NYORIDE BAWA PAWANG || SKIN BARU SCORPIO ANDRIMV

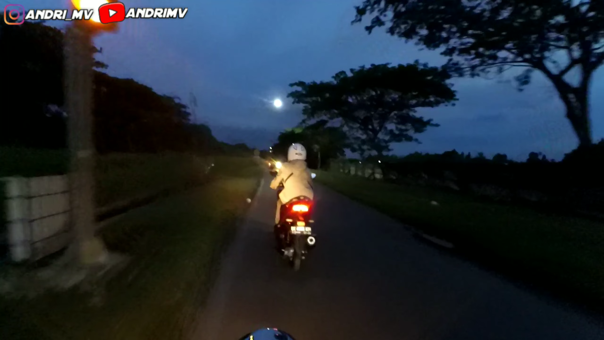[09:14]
Dipukulnya kepala. Ya. Hari mulai gelap, guys.
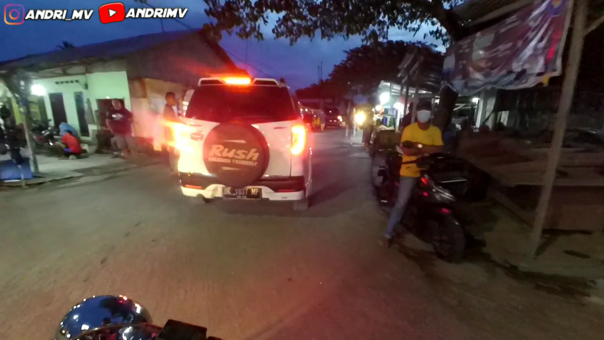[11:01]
Karena kemarin pernah dibawa nyobain kamera malam, kurang jelas gambar.
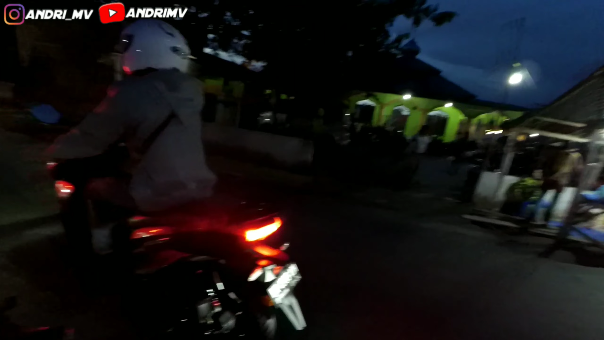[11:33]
Macet coy. Macet anjay. Hah? Salah awak.
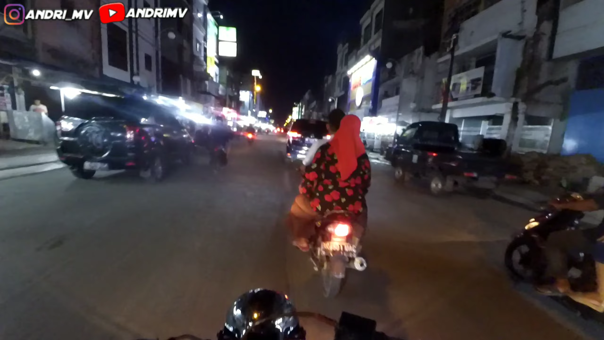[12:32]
Oke guys, nanti kita lanjut lagi ya. Inilah suasana lubuk pakam.